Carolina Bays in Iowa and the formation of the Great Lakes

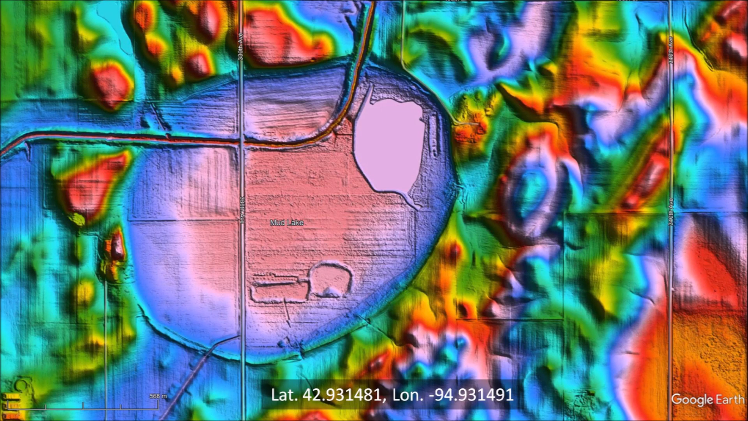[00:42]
but at the time I had not developed an accurate procedure for testing the elliptical geometry or determining the heading. Now that I have a program to fit ellipses to the bays using the least squares method, it is much easier to check if this geologic feature in Iowa is a Carolina Bay. I start by selecting points along the perimeter of the basin and then input the coordinates to the program. The program fits an ellipse to the points and provides the dimension and orientation of the ellipse. Only five points are necessary to fit an ellipse, so it is possible to fit ellipses to partially obscured or partially destroyed basins.
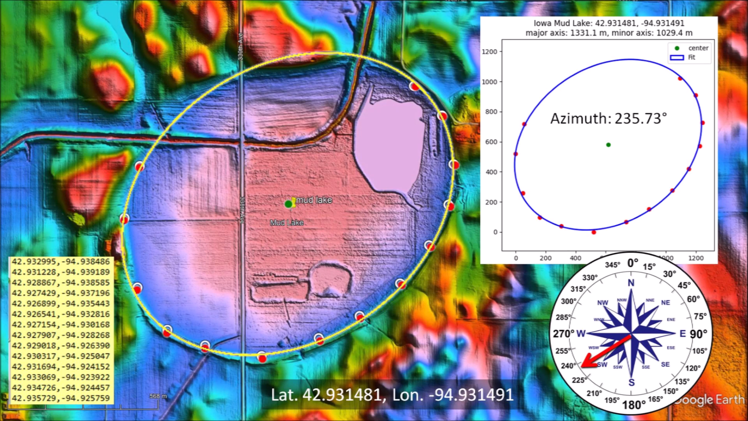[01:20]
The Python program is open source and it is available from GitHub. There is a link to the program in the description of the video. The basin has an elliptical geometry, check. Raised rims, check. It is oriented toward the Great Lakes, check. It is within 1,500 kilometers from the Great Lakes, check. This basin has all the characteristics of a Carolina Bay, so it is a Carolina Bay. The basin has a length of 1,331 meters, a width of 1,029 meters, and a heading of 235.7 degrees.
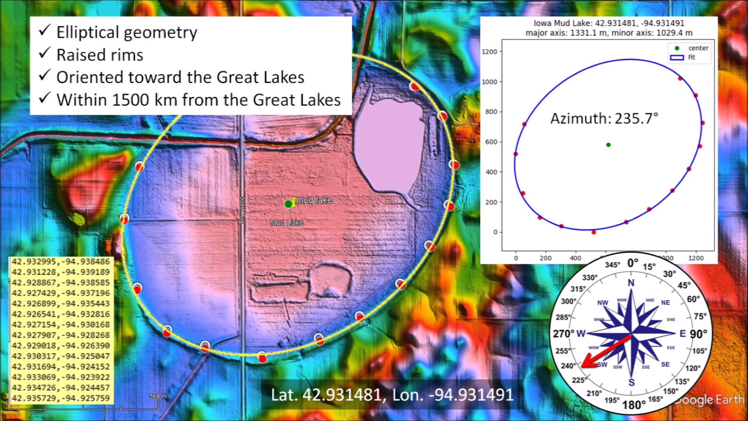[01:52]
Extending the heading toward the Great Lakes, we find that it leads to Lake Superior at a distance of 793 kilometers. I replied to Steven, I think you found a Carolina Bay in Iowa. Looking around, I found some other basins that are very degraded, but they still have elliptical geometry.
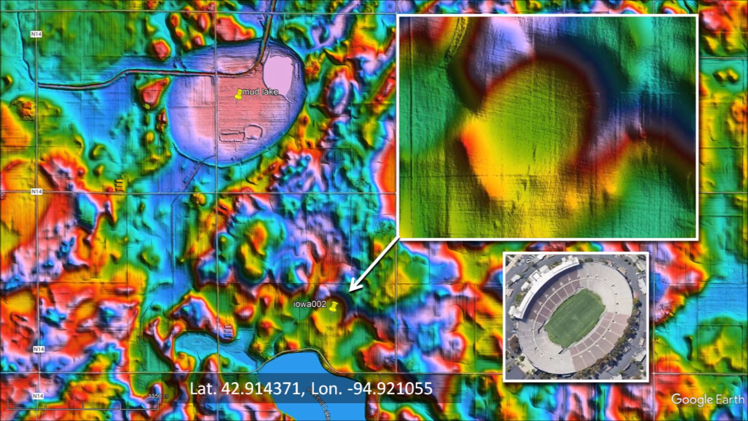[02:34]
You could play football in this natural amphitheater, and the raised rims could be used for bleachers to seat the spectators. Another feature that I found in Iowa resembles the overlapping bays in South Carolina. The feature is very eroded, but I thought that it could be a Carolina Bay because it has a sharp, regular outline in the LiDAR image. This basin has a channel called Little Cedar Creek running through it.
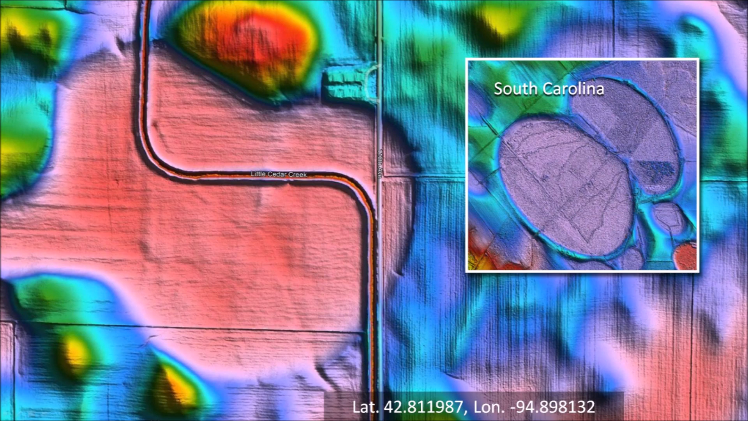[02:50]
The channel was probably built to prevent the flooding that eroded the basin. I was curious about Little Cedar Creek, and I used a street view of Google Maps to take a closer look.
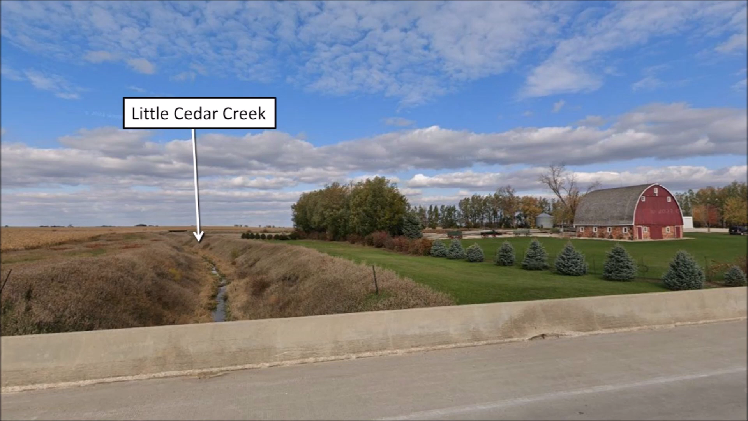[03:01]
The water of the creek is channeled through earthen levees that provide protection from occasional flooding. I selected some points along the perimeter of the feature, and sure enough, it was elliptical. It corresponds to a Carolina Bay with a length of 806 meters and a width of 603 meters.
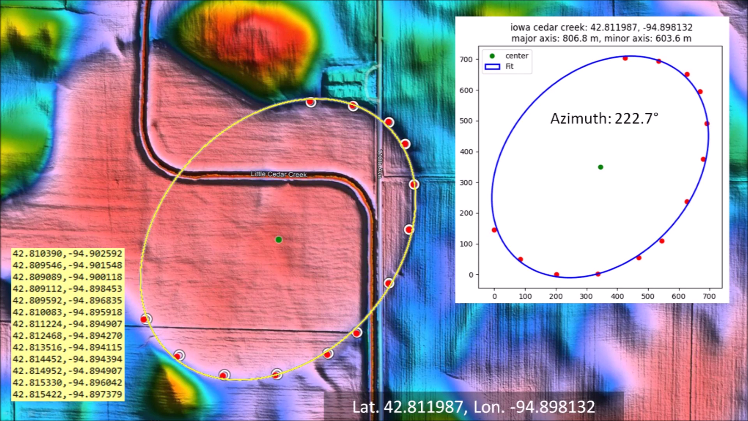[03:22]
Extending the heading of 222.7 degrees also leads toward Lake Superior. My next find was more typical of a Carolina Bay. It had elliptical geometry and well-defined raised rims.
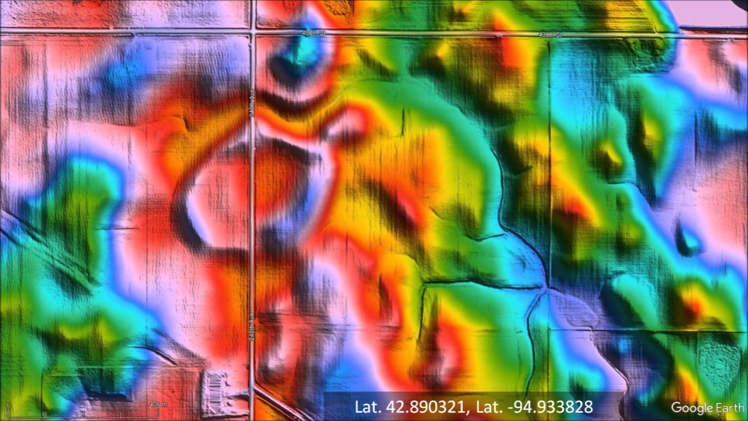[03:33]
The road crossing the middle of the basin is a rural road for which no street view is available from Google Maps. This basin has a length of 313 meters and a width of 223 meters.
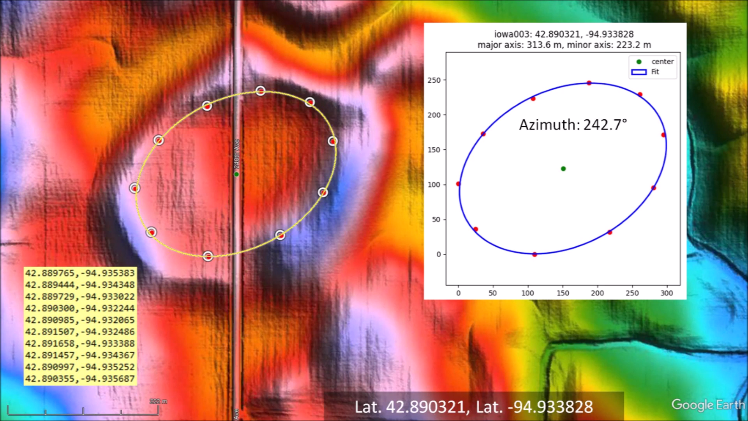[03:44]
The azimuth of 242.7 degrees leads to the eastern part of Lake Superior. Here is another example of highly eroded overlapping basins in Iowa. The northwest margin of the large basin has been obliterated due to the overlap.
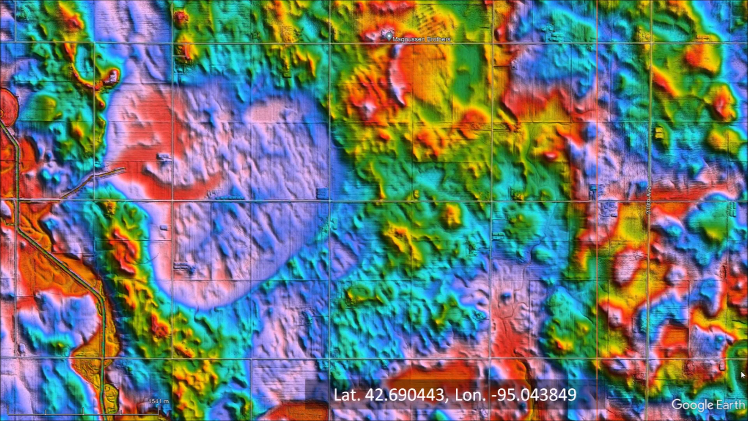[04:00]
The best-fitting ellipse shows that 3 of the 12 points selected are not exactly on the path of the ellipse.
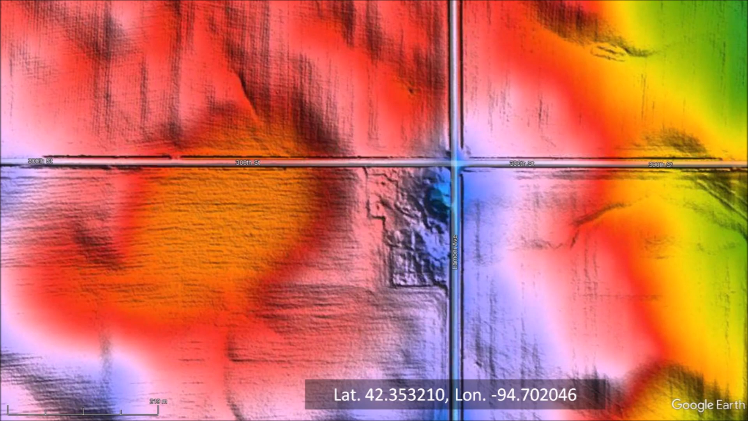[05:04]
The last feature that I found has an elliptical shape and raised rims, but its southern margin is completely eroded.